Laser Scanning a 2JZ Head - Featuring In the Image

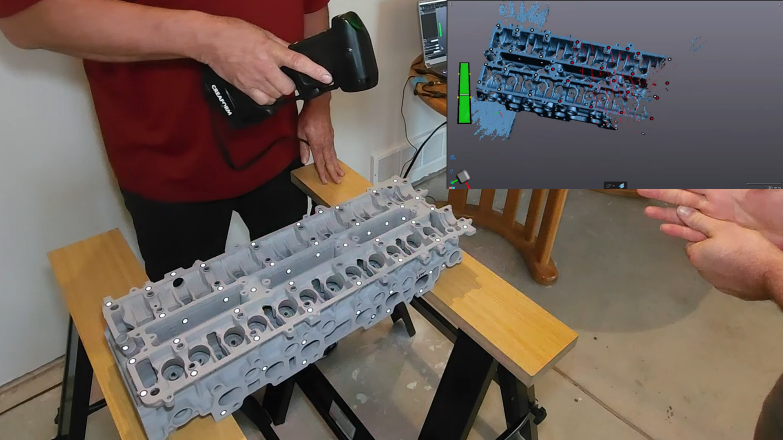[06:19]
and basically you do it like a uh you spray painting
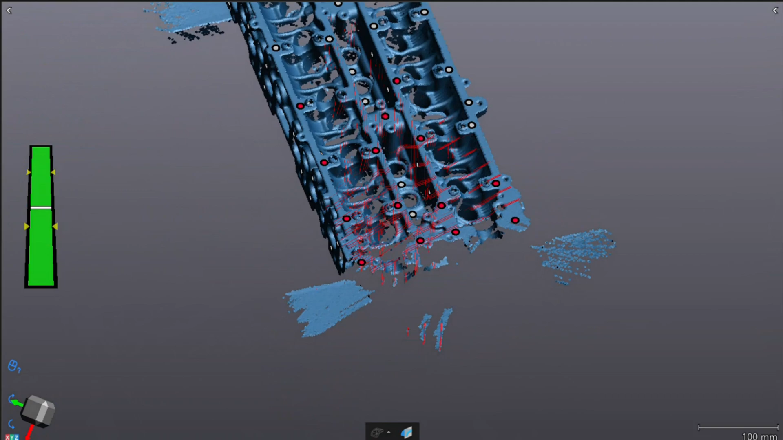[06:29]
just go back and forth at different angles now obviously it's something i think we kind of left out that the that the uh uh
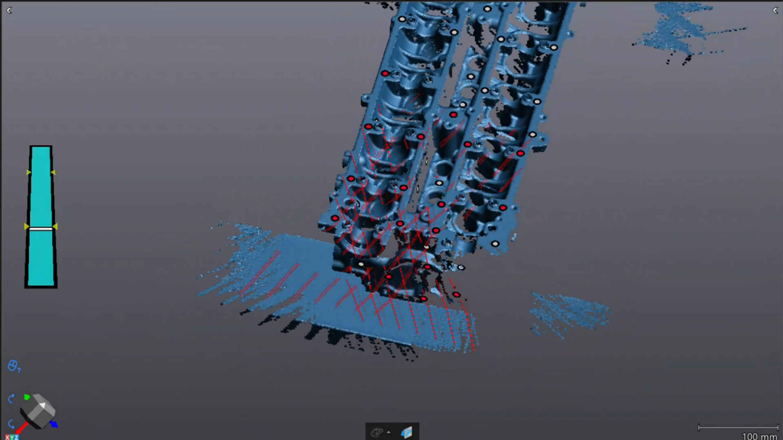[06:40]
i i don't know how the reflectivity or shininess of the surface makes a big difference here now you may notice that for this head we've gone
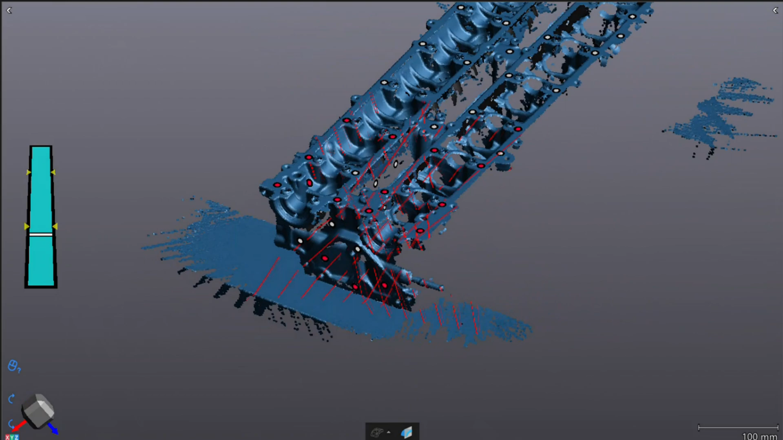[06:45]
entirely and primered this entire head to give this matte gray which is kind of the ideal surface
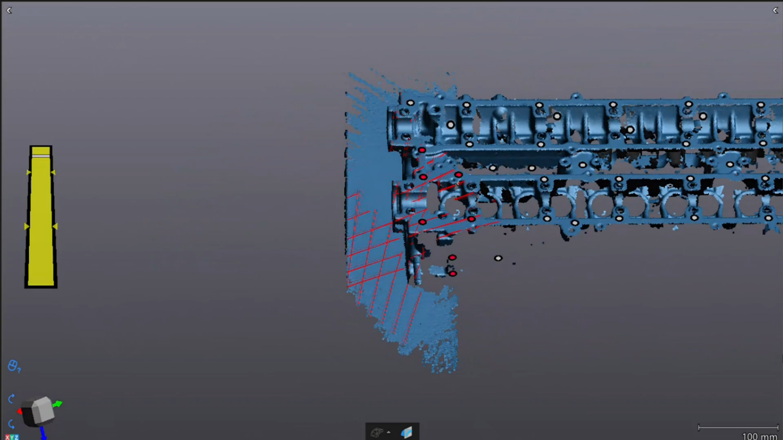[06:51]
color and and uh reflectivity it's not so
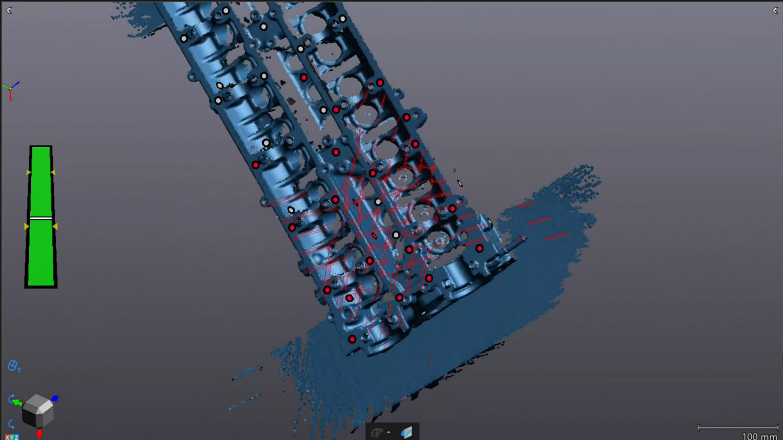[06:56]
shiny that the laser bounces right off and can't pick it up but it's not so dark that it can't see you know all of the surface details so the matte finishes it picks up really well um some of the other products i use i
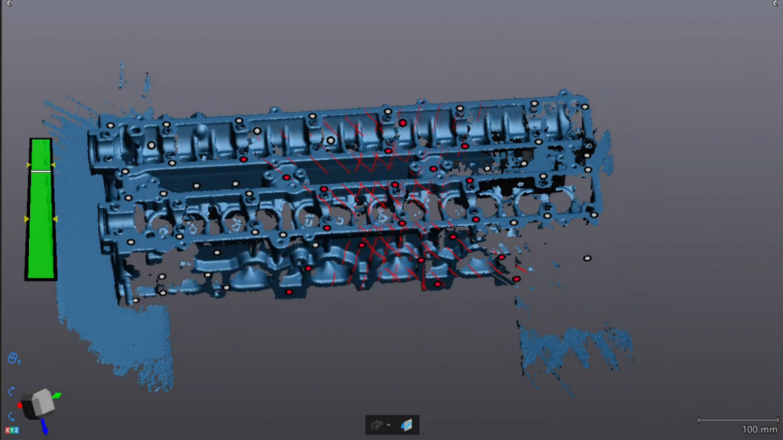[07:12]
have to use a evaporating spray that's white and you spray it on like a spray paint yeah and then what happens is it takes about three or four hours and it
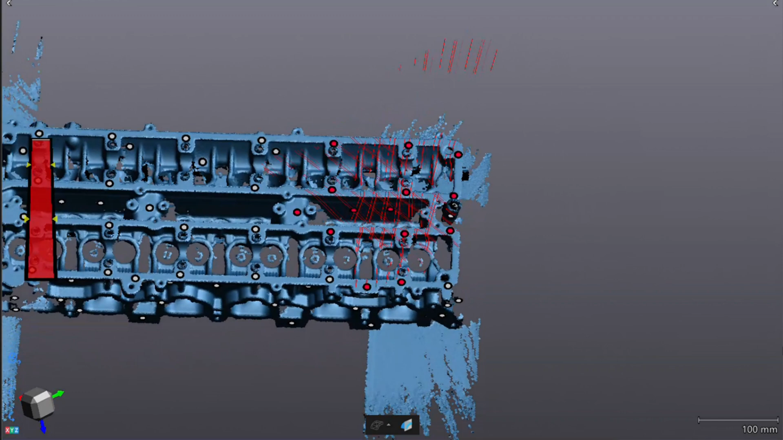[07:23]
evaporates so you can't even tell it's there i've seen some videos where they've sprayed like a a